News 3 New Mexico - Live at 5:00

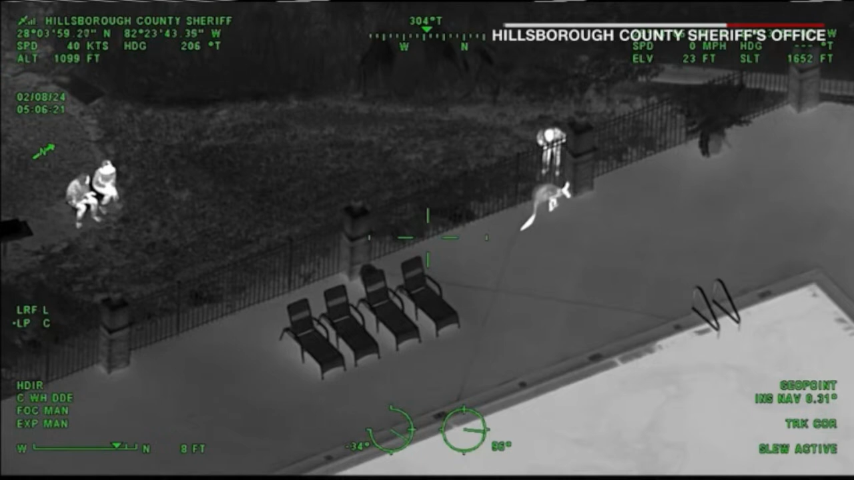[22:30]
911, do you need police, fire, or medical? I guess police. There's a kangaroo in my apartment complex.
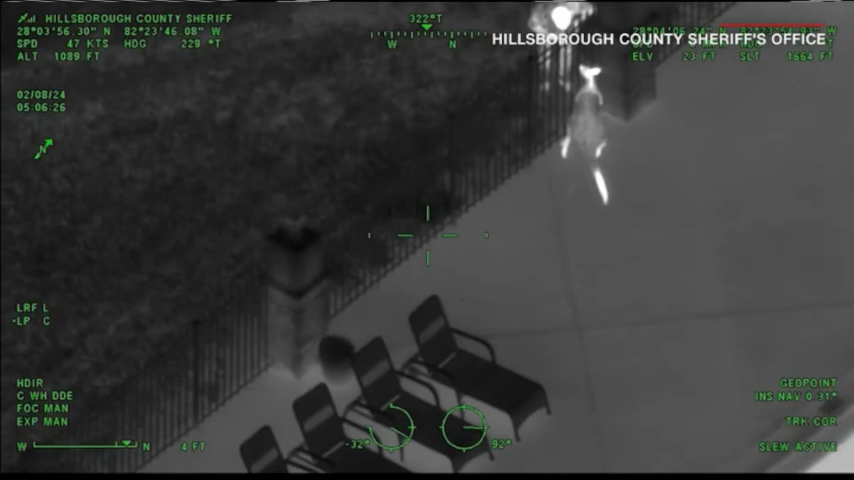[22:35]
Deputies in Tampa, Florida got a strange call of their own when a kangaroo on the loose was spotted hopping around an apartment complex's grounds.
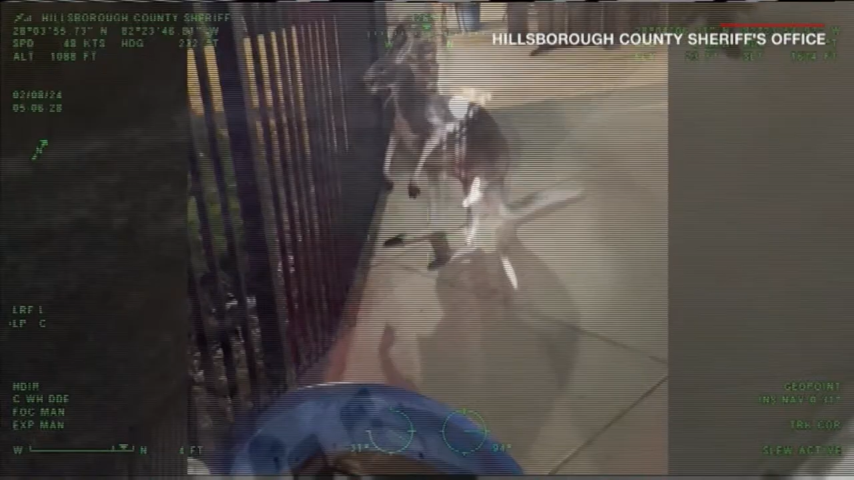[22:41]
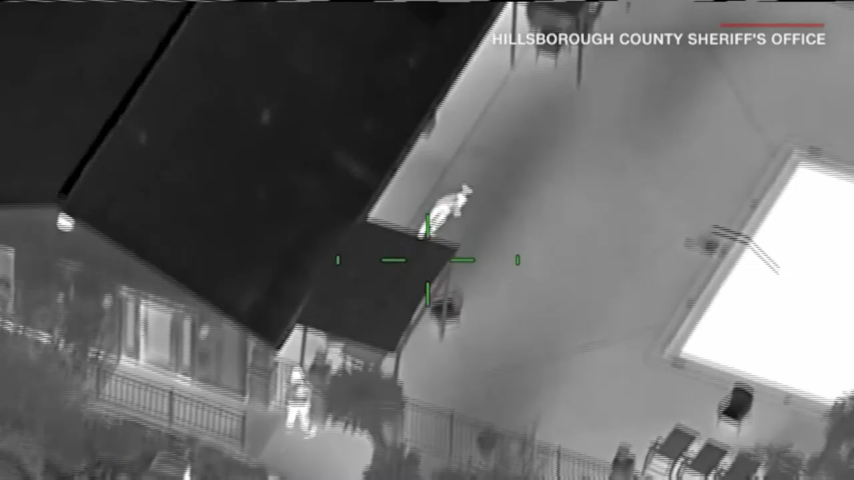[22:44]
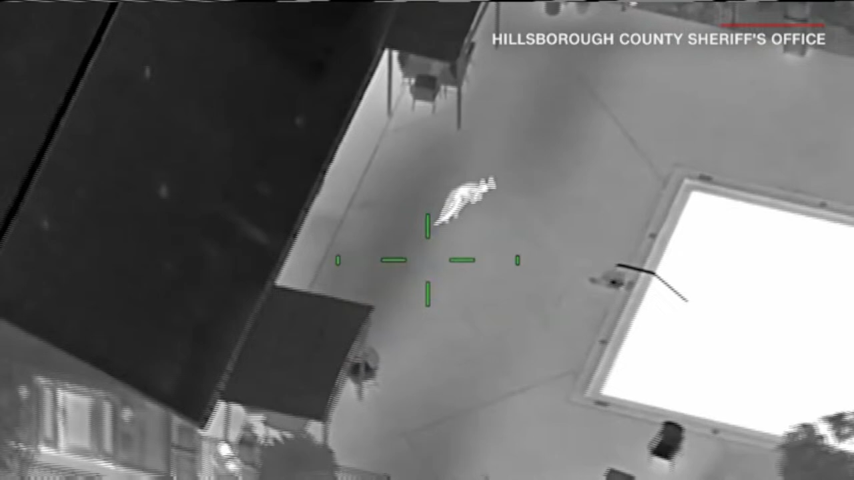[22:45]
Deputies responded and confirmed the strange suspect, but the wild roost chase didn't last long.
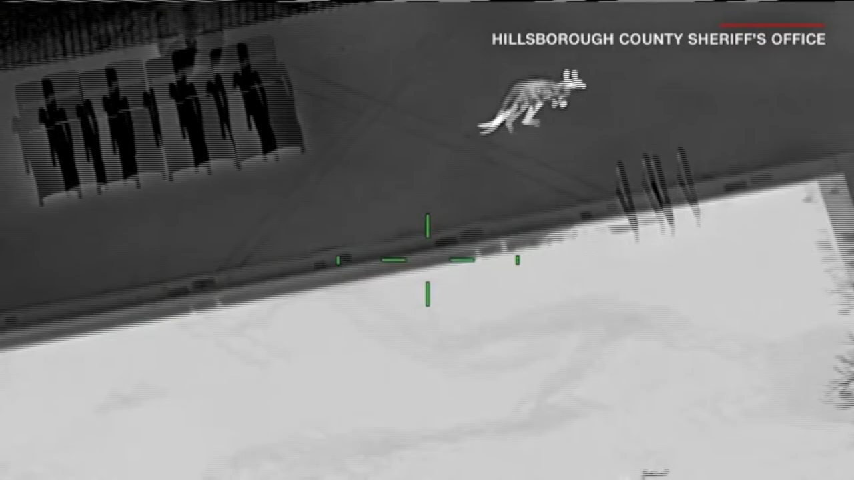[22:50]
The furry fellow was safely reunited with its rightful owner.